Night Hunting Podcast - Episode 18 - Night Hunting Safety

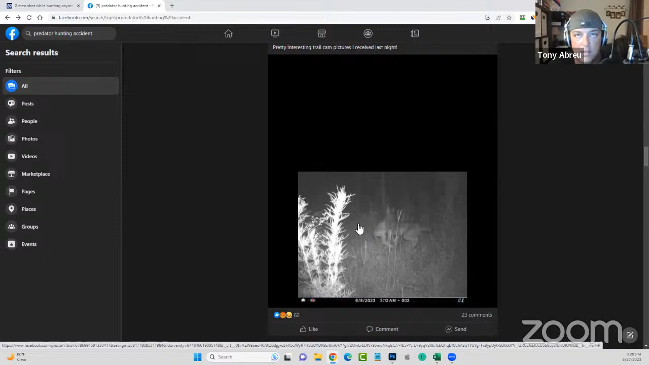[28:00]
tie out with a fawn um there's just lots of that going on right now